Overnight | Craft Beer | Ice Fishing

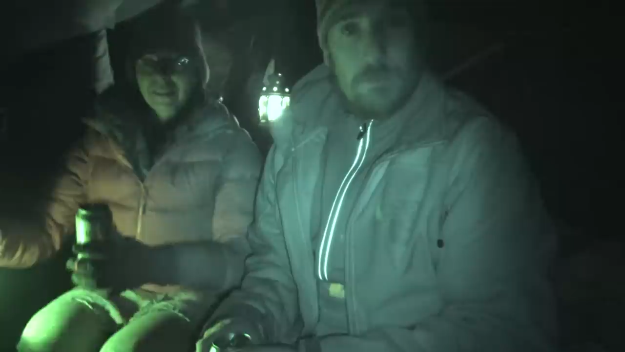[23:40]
Alright, so we had some big excitement with a keeper-sized pickerel on Lake Nipissing, which is one that's greater than 46 centimeters, and we have the one perch. We had the small pickerel, which we let go, so that footage was shot on Delphine's cell phone camera, and before we get too tired and the night draws on, we are giving our third review. We're doing it in night shot mode because it's pretty dark. And as soon as we turn on the lights, it kind of washes everything out. So we are drinking the salty caramel truffle.
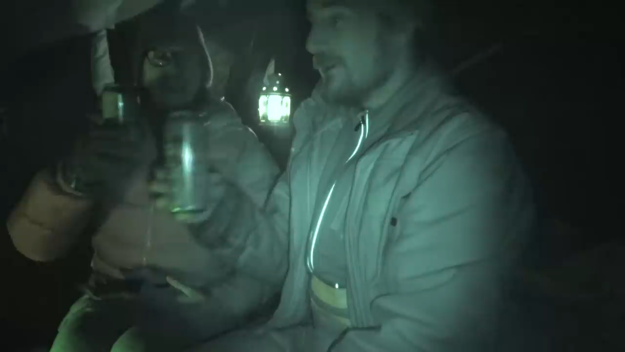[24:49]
And a pickerel. It's not as flavorful as I thought it would be, but it's good. No, well, because I think I said they were all stouts, but this one's maybe not a stout. Right? The other two are advertised as stouts, and this is a salty caramel truffle, which 5% alcohol,